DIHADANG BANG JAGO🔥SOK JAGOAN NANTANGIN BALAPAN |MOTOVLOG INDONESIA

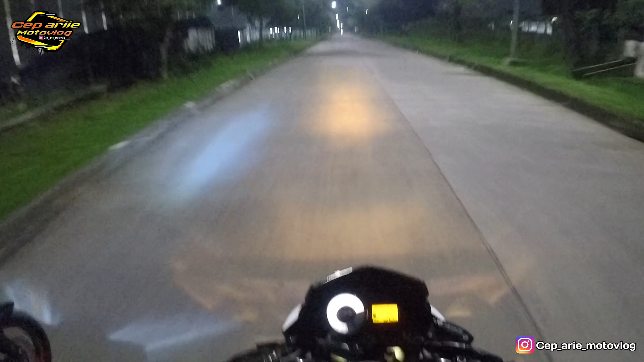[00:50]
Baik guys, kita bareng pulang habis dari teman kita bareng si Dan motovlog guys ya.
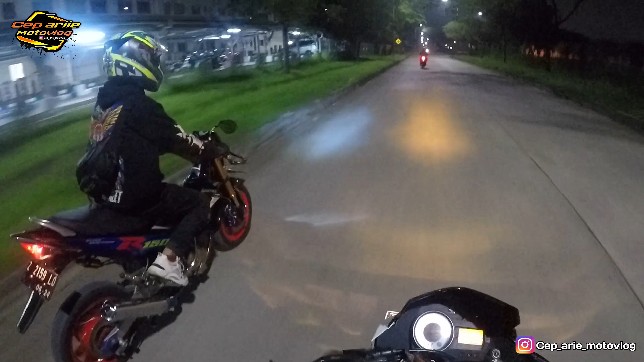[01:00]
Udah jadi motor vlog tapi belum konten, katanya mau prepare dulu. Ini udah jam berapa ya? Jam 12 guys. Kita otw ya, semoga selamat sampai tujuan guys ya, gak ada apa-apa di jalan anjir. Beri juga anjir jam segini mah lewat kawasan sepi, cuman beberapa motor guys ya. Udah jarang sekali nih kalau mobil lewat di sini guys.
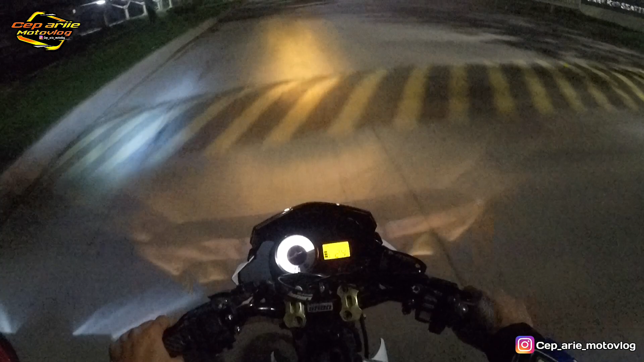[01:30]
Buat kalian hati-hati lah kalau pulang malam, kalau nggak ada temennya, gua juga nggak berani guys.